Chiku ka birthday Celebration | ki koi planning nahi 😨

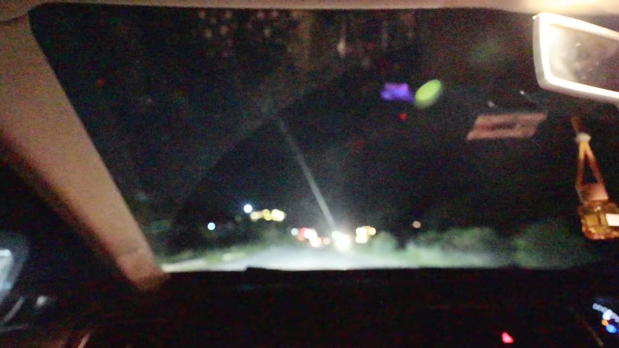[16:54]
अभी थोड़ा क्लियर रोड मिल गया है तो चलाने का मज़ा आ जाएगा बाकी बहुत ज़्यादा ट्रैफिक था